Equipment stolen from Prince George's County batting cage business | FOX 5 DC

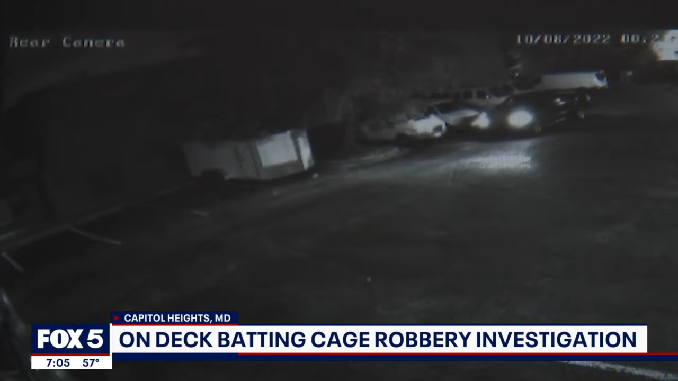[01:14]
This is surveillance video taken just after midnight last Saturday. It shows the parked trailer, then a dark pickup truck that appears to be a Dodge, parks next to it. Someone gets out of the truck, takes a lap around the trailer, then eventually hooks the trailer up and drives off. Hockaday posted the video to social media looking for help, adding that very few people knew the trailer had equipment in it. I was just waiting on if anybody else knew it, but I didn't know.